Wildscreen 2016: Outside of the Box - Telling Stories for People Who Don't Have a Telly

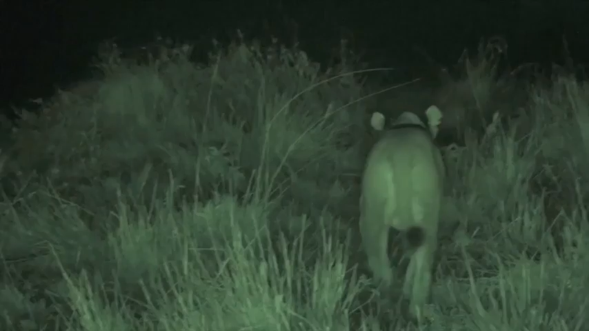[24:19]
Live and interactive. We're witnessing one of the most ancient battles there is in nature.
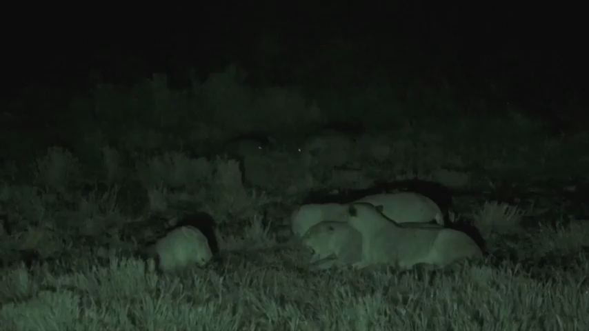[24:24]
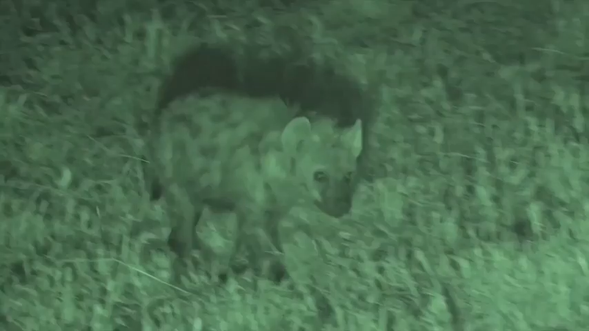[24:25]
Hyenas versus lions.
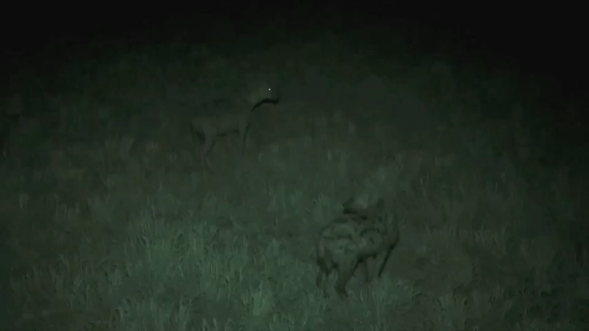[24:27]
Look at those hyenas coming in. There's no natural light on them at all. That's all infrared. She's walking straight towards them.
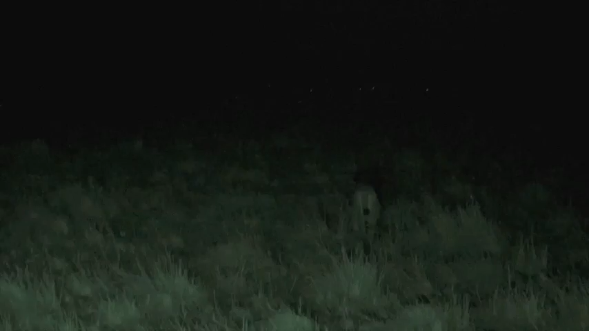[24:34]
They have no idea she's there.
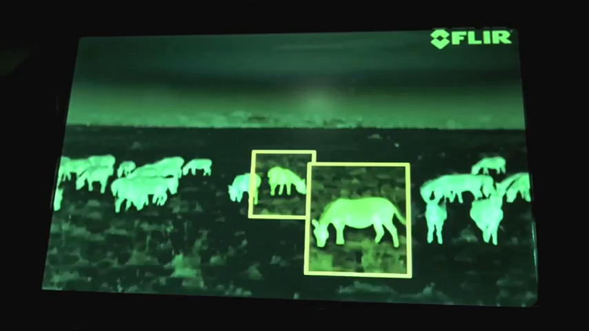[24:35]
My heart is pounding. She looks like she's flanking left. Now she's running.
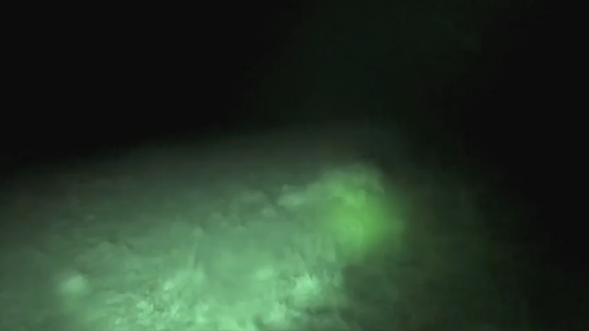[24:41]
They've killed a little zebra.
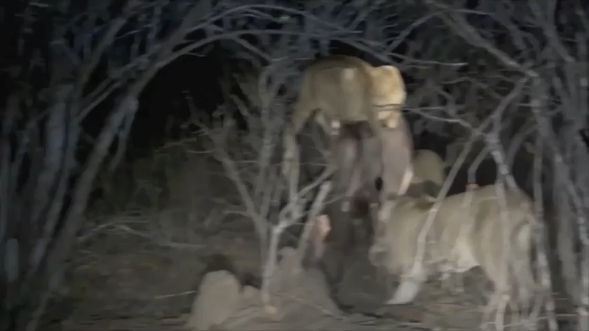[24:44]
She's trying to pull his back leg out to get him on the ground. This is life.